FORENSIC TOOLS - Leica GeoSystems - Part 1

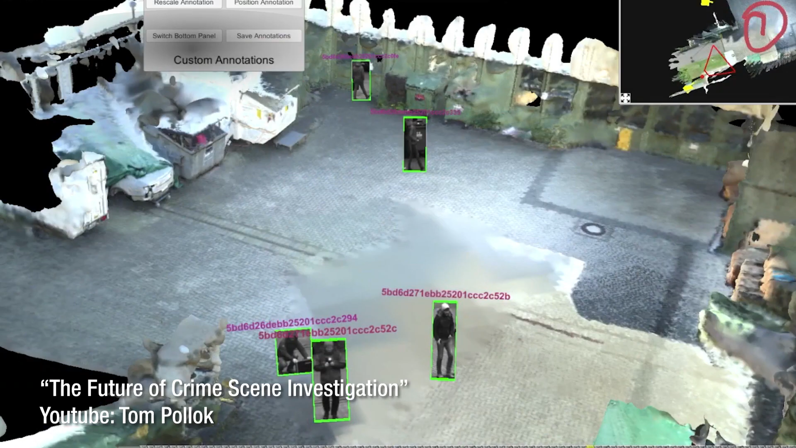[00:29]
We're going to talk to you today about the Leica range of technologies currently used by first responders and crime scene personnel to accurately map in 3D and in high definition accident scenes,
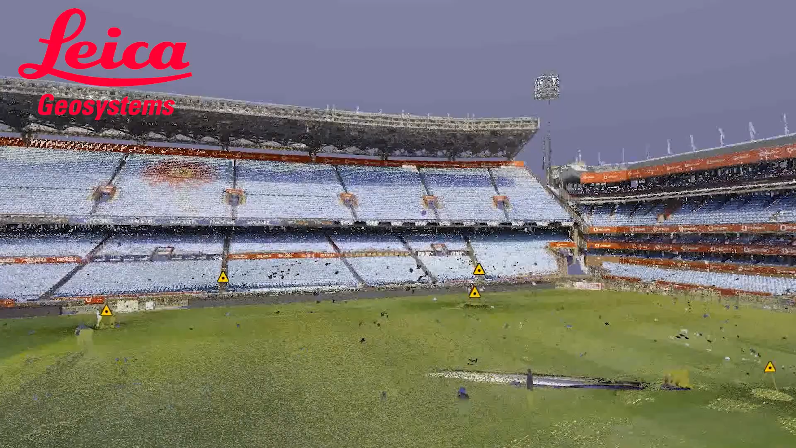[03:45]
if there's an evacuation you can very accurately and quickly get the quickest and the fastest route and obviously with the amount
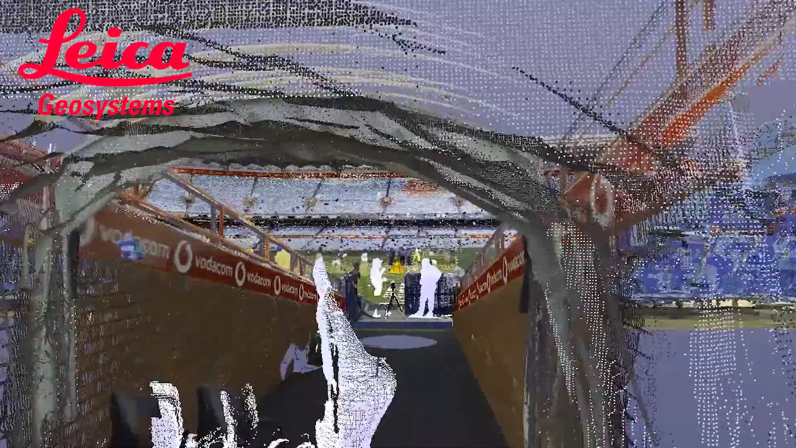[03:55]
of people there you can calculate which exit is the biggest